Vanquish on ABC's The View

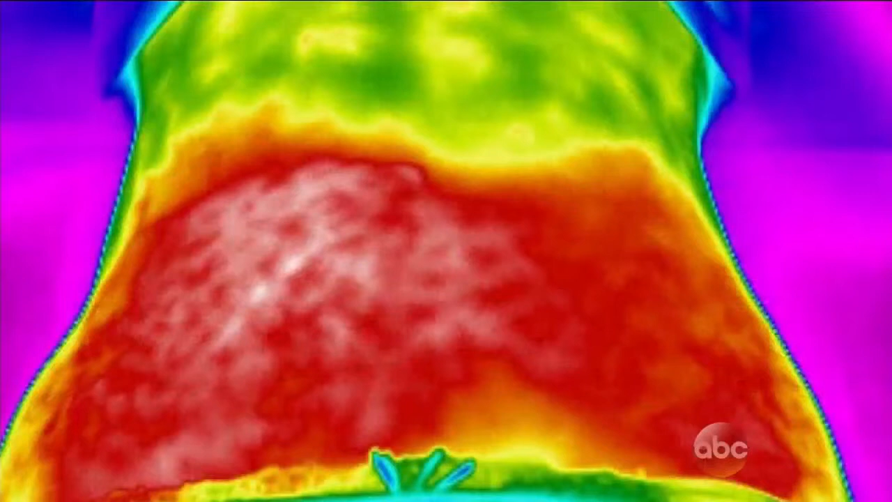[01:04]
now the tissue I'm targeting is that what is always so hot anyway but when you saw that red you can see that the whole area